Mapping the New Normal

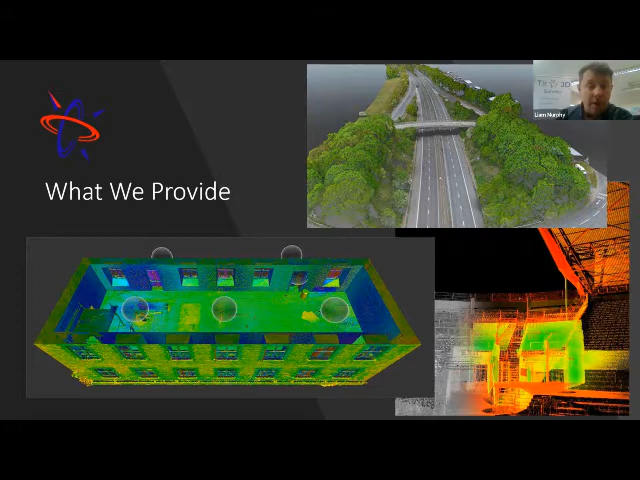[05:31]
point clouds that are gathered from laser scanners and from our UAVs and they can be quite detailed and intense and contain a massive amount of very valuable information looking at in design or whatever.
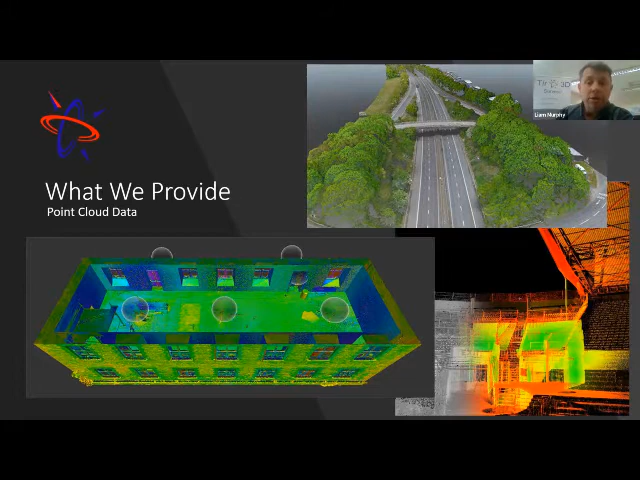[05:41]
Now the point clouds can then be used to further model into building information models which
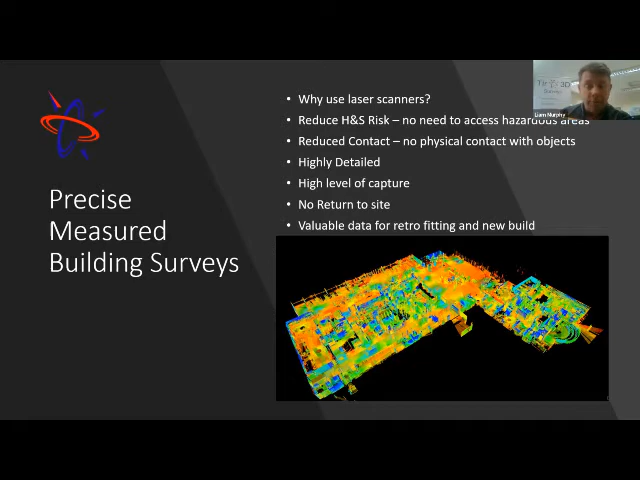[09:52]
there's no need to return to the site. The scan data can be brought up and new measurements that are required to advance the project can be pulled from the data readily.
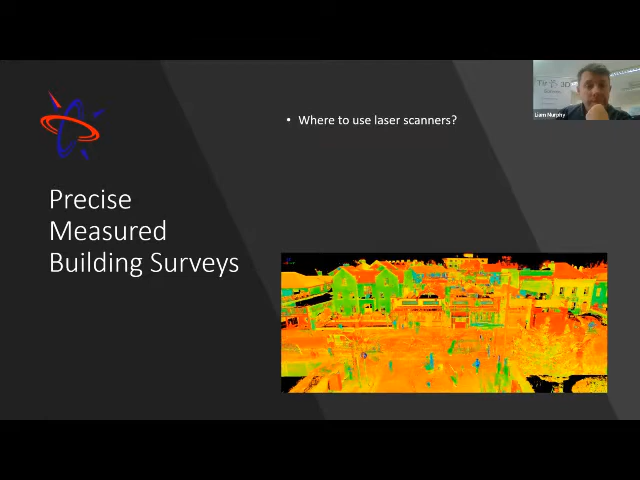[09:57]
Now, where we use laser scanners, it's almost everywhere, but I mean, in pre-construction, prior to design or retrofit of buildings, sites and developments, um, we apply, we take the scanners onto the site and model and capture the entirety of the reality in the area. They're used extensively for the creation of building information models where there's an exact existing building.